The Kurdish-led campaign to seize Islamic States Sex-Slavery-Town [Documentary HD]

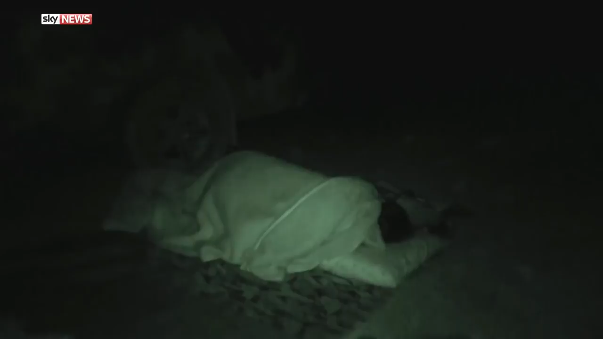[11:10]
They sleep rough in the open.
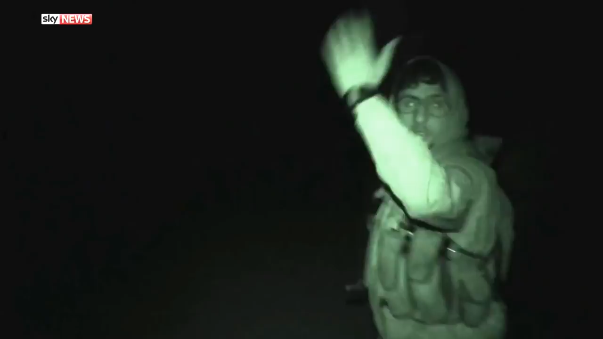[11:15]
Marching through the night with little or no night vision.
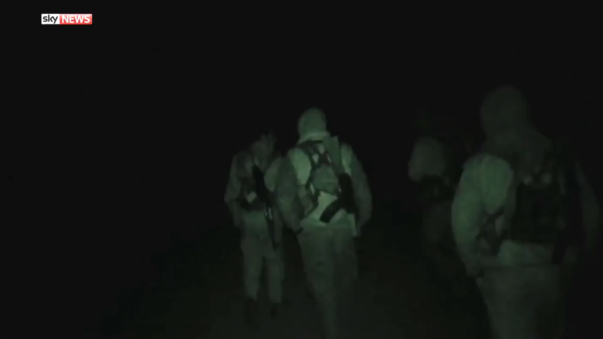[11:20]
Digging foxholes as much for shelter as for defence. And they know to let up and drop their guard carries enormous risks. It's not surprised they are fighting.